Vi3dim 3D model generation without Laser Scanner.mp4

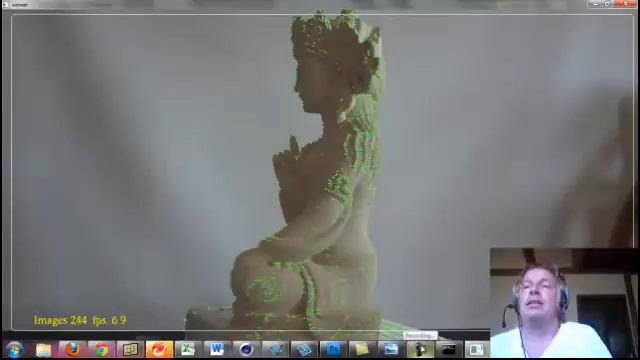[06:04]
This can take up to half an hour, because it's like several hundred thousand points,
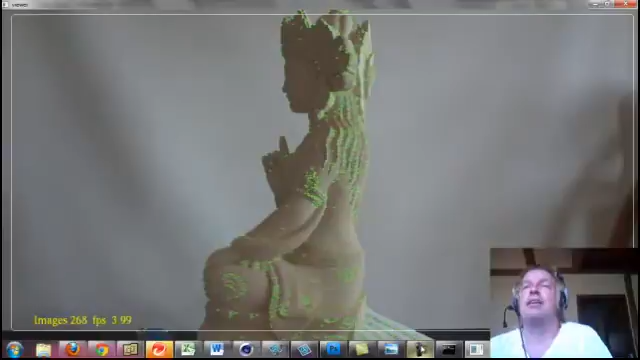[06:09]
and then triangulation, you see the number of points, each one has to be calculated. And while you do this, you cannot do anything else on your computer, it's taking over complete control, you can say, well not complete, but almost complete.
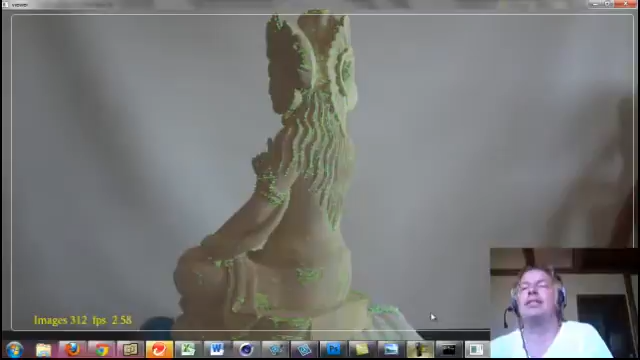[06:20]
And that's why they also have this archaic DOS interface, that they don't have to deal with this source rubber,
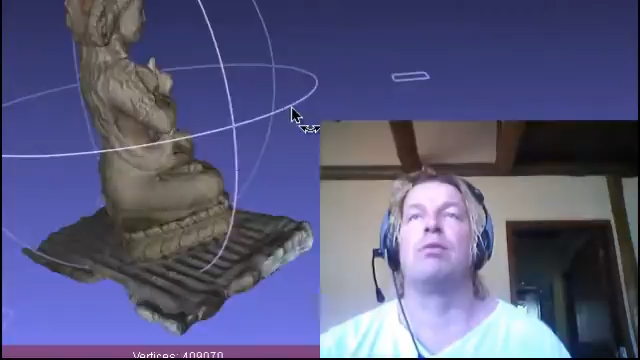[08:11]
and look at this here, it's just amazing, amazing, amazing.